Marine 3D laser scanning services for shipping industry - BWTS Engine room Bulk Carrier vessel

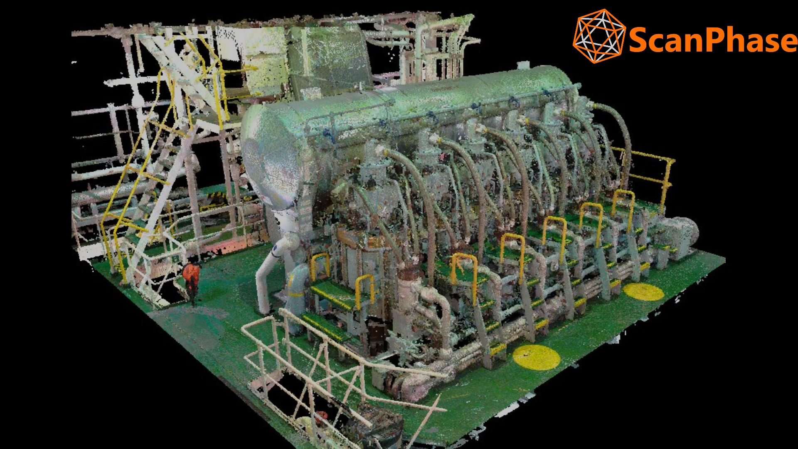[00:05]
The high-resolution 3D laser scanning technology, applied to the shipping industry, allows the production of a 3D model in the form of a point cloud with high metric quality of any vessel,
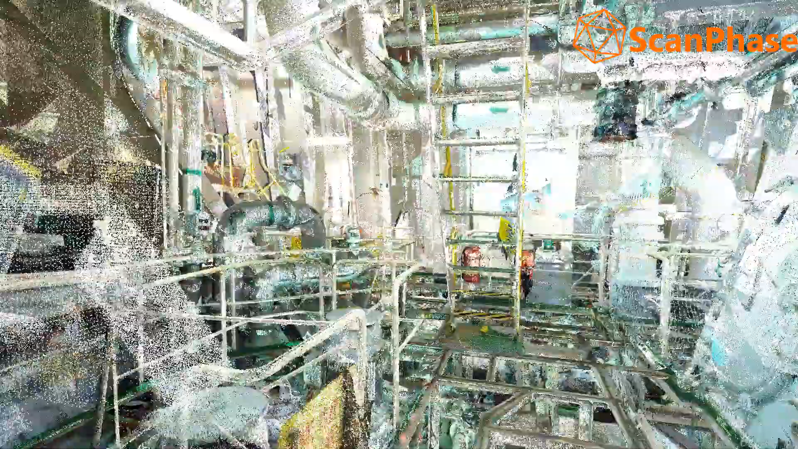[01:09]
With this innovative technology of massive acquisition of reality,
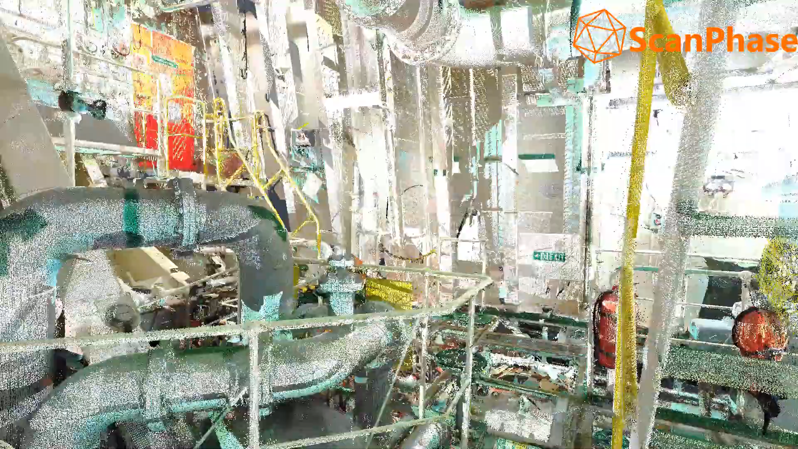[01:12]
with high metric quality in three-dimensional space,
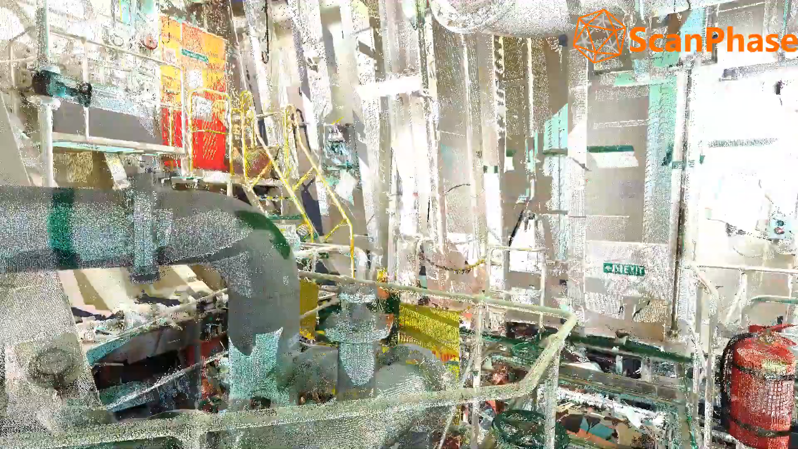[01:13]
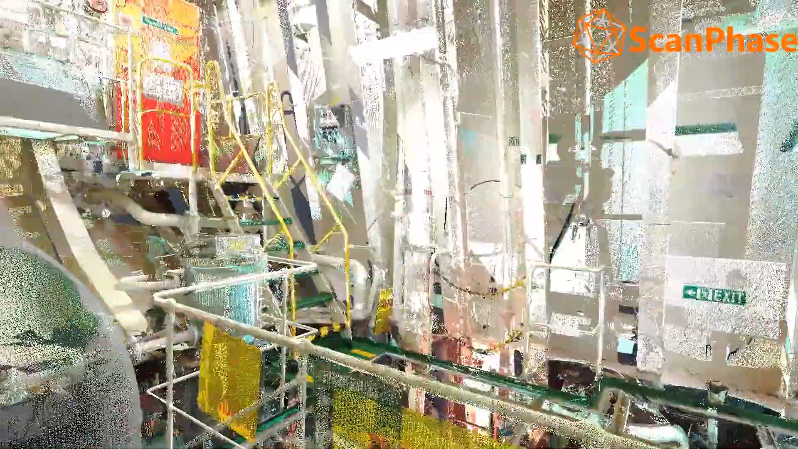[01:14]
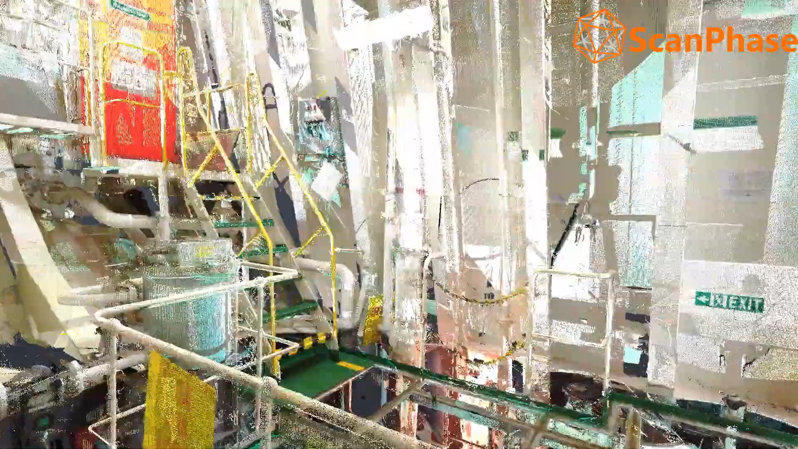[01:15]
it will be possible for technical teams to verify, analyze,
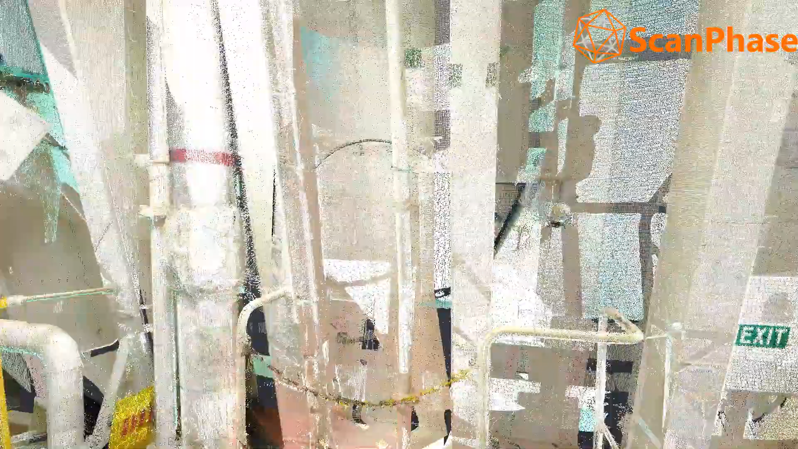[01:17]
measure and extract millimeter information in a 2D or 3D CAD environment.
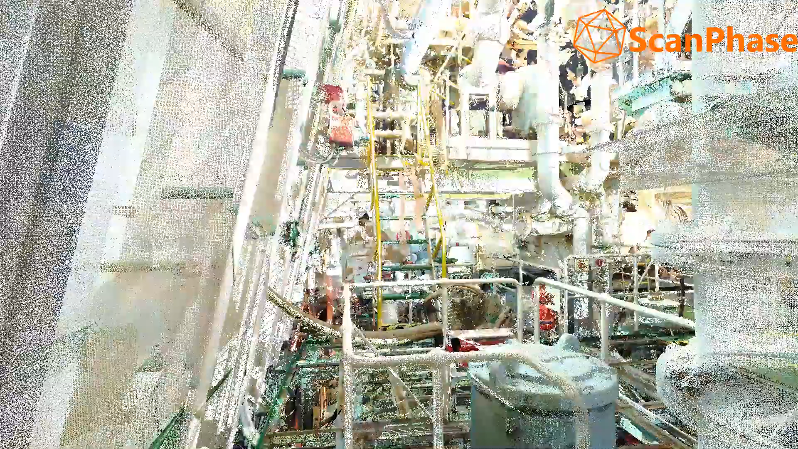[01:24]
The need to accurately establish the existing location
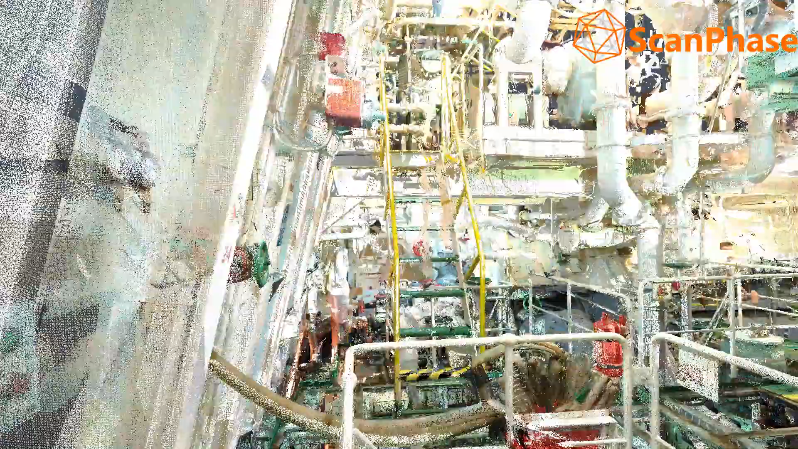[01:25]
of equipment and systems on board ships prior to a retrofit project has lead to an increasing use of 3D laser scanning.
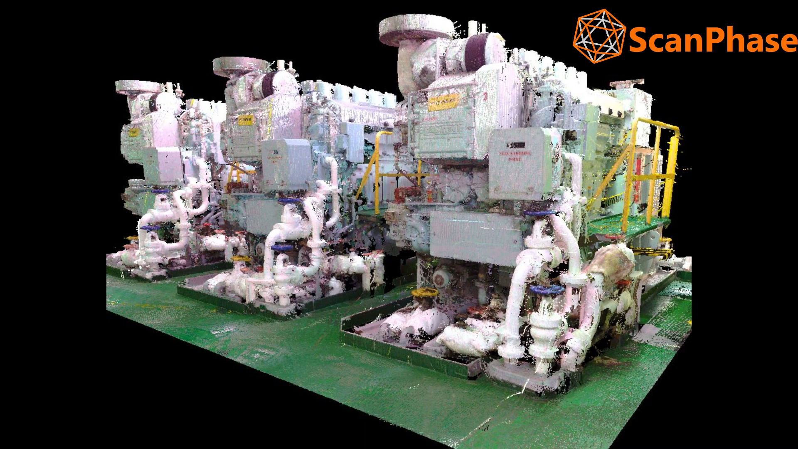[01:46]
brute force methods of the past, 3D laser scanning has emerged as a valuable and accessible technology that will continue to make measurable strides in the shipyard industry.